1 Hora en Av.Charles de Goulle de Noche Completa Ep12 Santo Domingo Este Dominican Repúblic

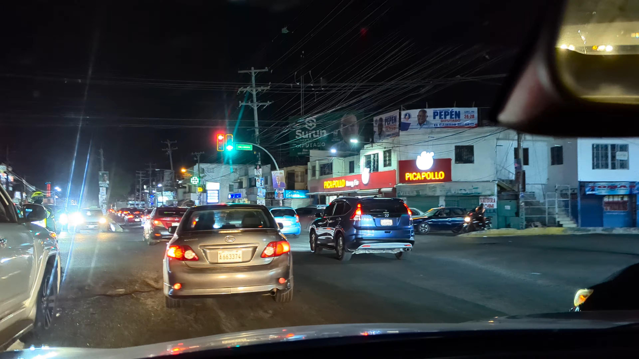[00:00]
Así que ya usted sabe. Mostrándole aquí la Charles de Gaulle completa, pero de noche. Una avenida muy concurrida, una arteria muy,
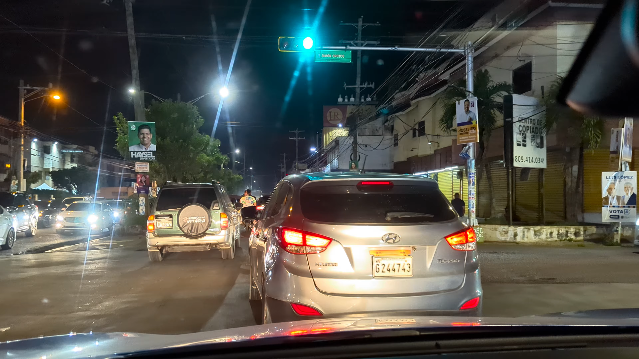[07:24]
Gloria a Dios. Ay, ay, ay. Este es el cruce aquí del almirante, ¿verdad? La entrada del almirante. Seguimos en vivo aquí para cada uno de ustedes. Recuérdese, muy importante, esta avenida deberían ponerle pintura, porque mire ahí al frente se ve, no tiene el arte, ¿verdad?, de la pintura para indicar a los peatones ni los cruces, nada.
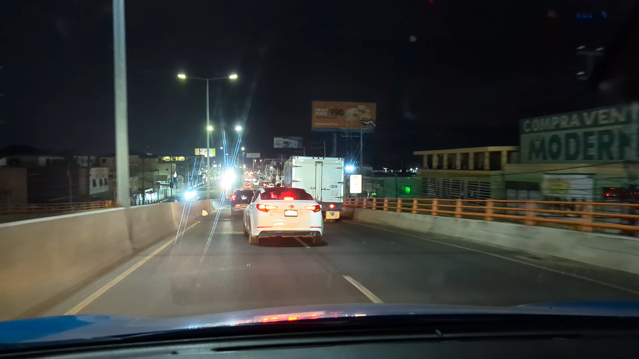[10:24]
que saben manejar y todo, pero prefieren andar en taxi. Para evitar eso. ¿Lo vieron? Exacto. Porque no es lo mismo, ¿eh? Eso que tenemos al frente de la mano izquierda es el Palacio de Justicia de aquí de La Charle.
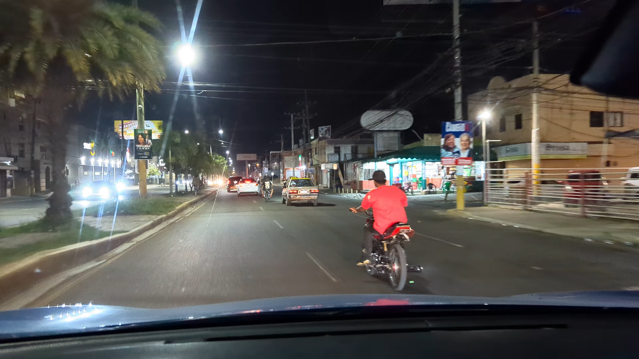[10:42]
Al lado del Supermercado del Bravo ahí, para que usted lo conozca.
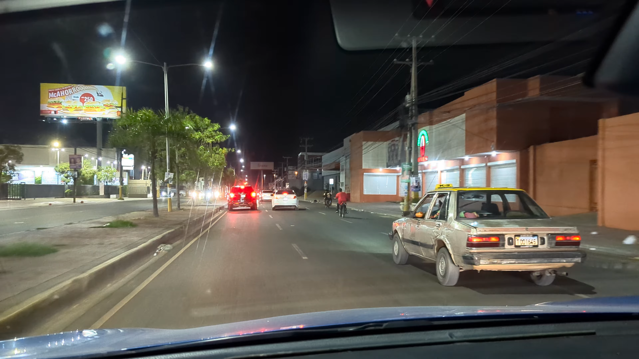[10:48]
Y también yo le hice un video a ustedes de...
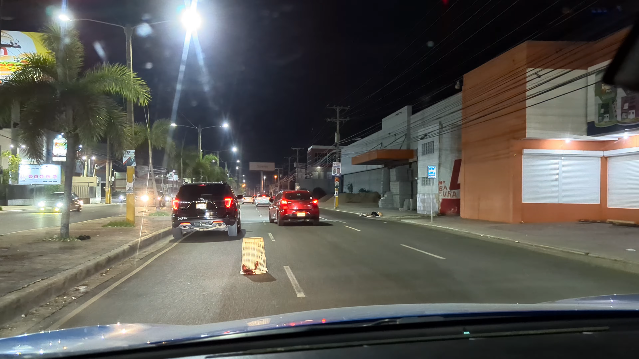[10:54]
Le hice un video... Wow, ¿quién dejaría eso ahí? Increíble, señores. Le hice un video del multicentro La Sirena, que vamos a estar pasando a continuación ahí a mi mano derecha en este semáforo que está próximo ahí. Véalo, está en el canal Multicentro La Sirena. Dicho sea de paso, La Sirena es una de las tiendas más
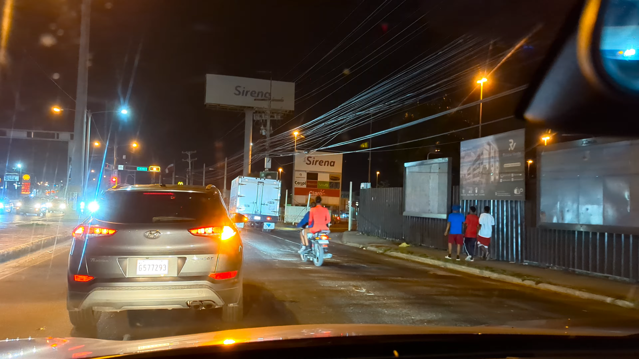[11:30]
vieja de nuestro país. Yo recuerdo que nada más La Sirena estaba ya en la Duarte con París. En la Duarte con París.
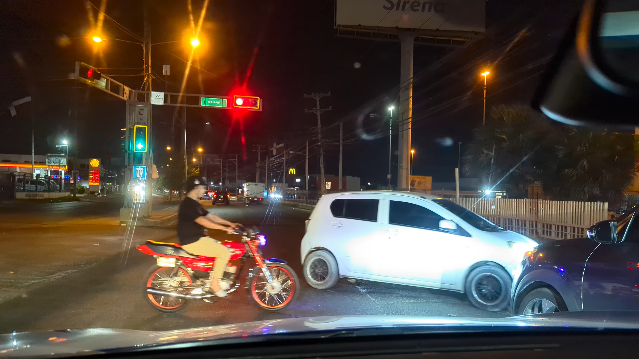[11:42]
Y luego con el tiempo se fue expandiendo a muchos lugares. Igual que Plaza Lama, la Gran Vía, una tienda de aquellas.
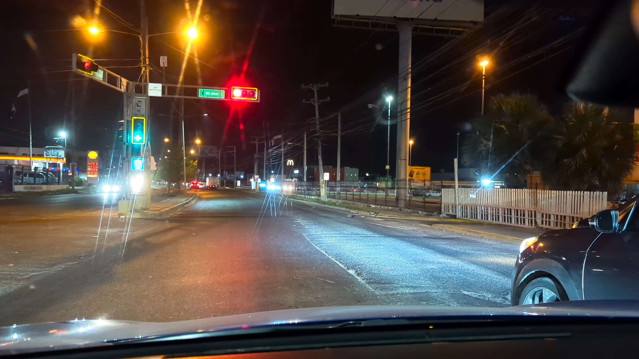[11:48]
Importante que usted lo sepa. Estamos próximos al Come y Bebe. El Come y Bebe, que era un centro de diversión, ¿verdad? Y le pusieron así. Y se quedó con ese nombre. También se lo mostré en el video que está del Cachón de la Rubia, el balneario Cachón de la Rubia. Yo se lo mostré ahí. Porque para ir al Cachón de la Rubia hay que entrar por esa entrada.
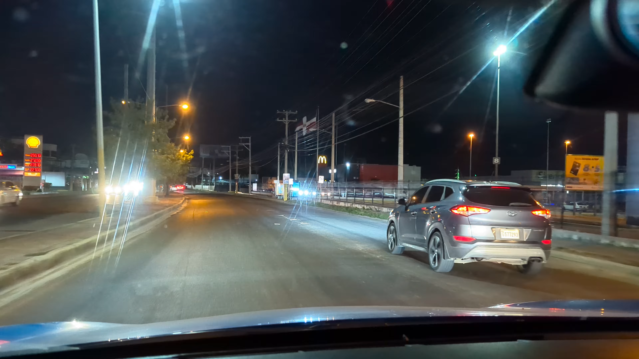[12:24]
Oye, repetí lo mismo. Entrar por esa entrada. Ay, ay, ay. No me culpen. Cosa de momento. Sigan viendo. Ustedes saben, por aquí hay una plaza. Más adelante está ella. Una plaza muy...
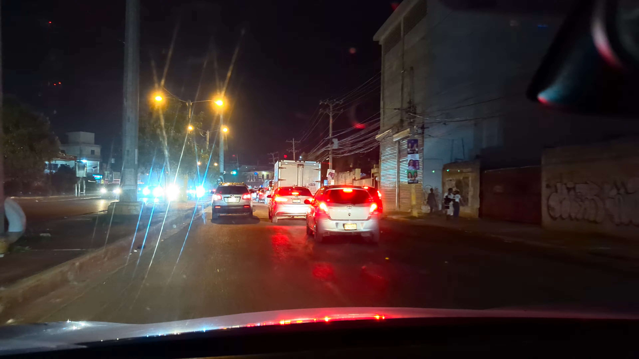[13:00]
O sea, iba a ser una plaza. Pero está abandonada hace mucho tiempo. Y no se sabe qué pasó ahí. Pero se veía que iba a ser una plaza de alto calibre. Está abandonada. Dicen algunas personas que ese lugar ahí se inunda. Y que tal vez por eso la abandonaron.
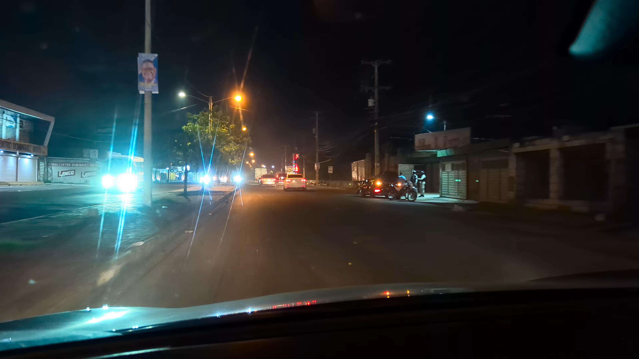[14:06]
Avenida Charles de Gaulle, en dirección Villamella. Trayéndole algo diferente a la gente.
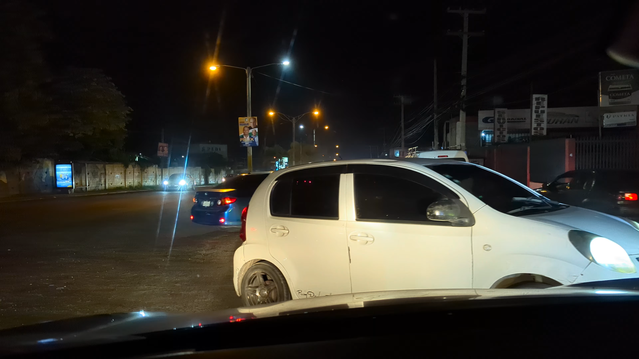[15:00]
cabañas y hoteles ahí. Qué colorido,
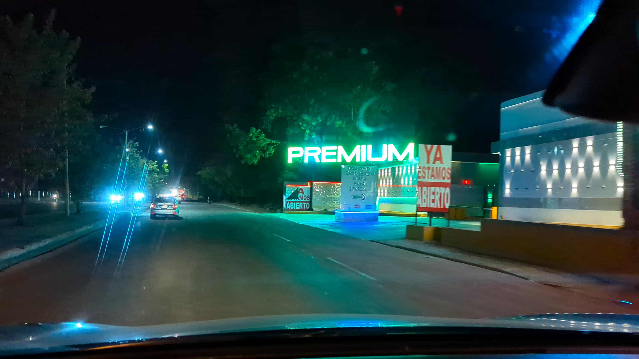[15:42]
Son cabañas y hoteles. Colorida para llamar la atención, ¿eh? Estamos pasando por el Ozama, el puente aquí.
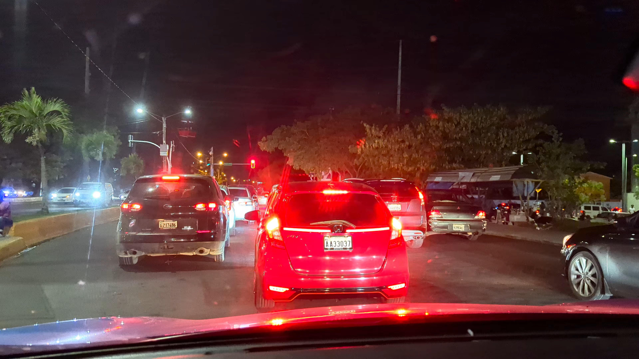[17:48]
Teleférico ahí de Villamella, ¿no? Míralo ahí.
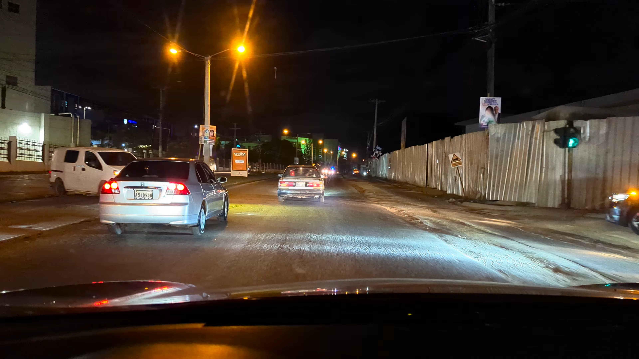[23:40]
Porque yo le digo algo, mucha gente no sabe, pero traerle este contenido. Estamos pasando por el hospital traumatológico de aquí, de la Charle. Un hospital gigantesco. Una buena obra que se necesita. Las obras así se necesitan en todos los países.
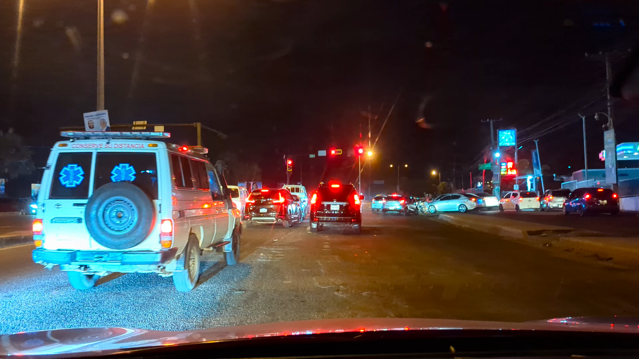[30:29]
Bueno, aquí vamos ya de regreso. Hasta aquí llega la Charles de Gaulle, ¿verdad? Ahora vamos de regreso hacia la Charles, digo, hacia el 9. Como quien va para ubicarlo, como quien va para allá, para las Américas, ¿verdad? De regreso. Le agradezco a cada uno por ver este video.